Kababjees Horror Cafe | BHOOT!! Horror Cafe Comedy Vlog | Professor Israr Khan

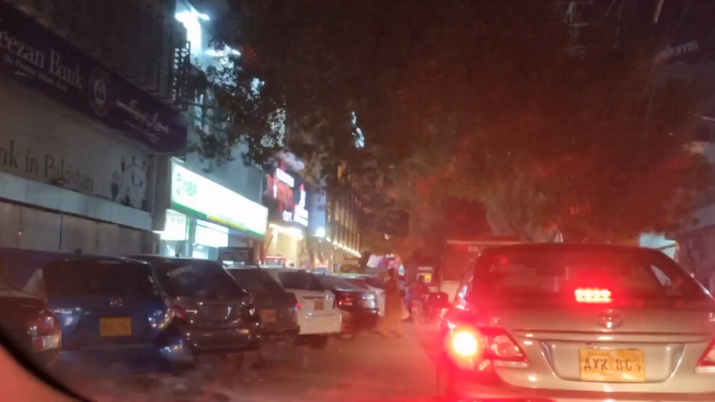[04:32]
नहीं आधे घंटे घूमने के बाद ये हॉरर की तरफ हम लोग पहुंच चुके हैं।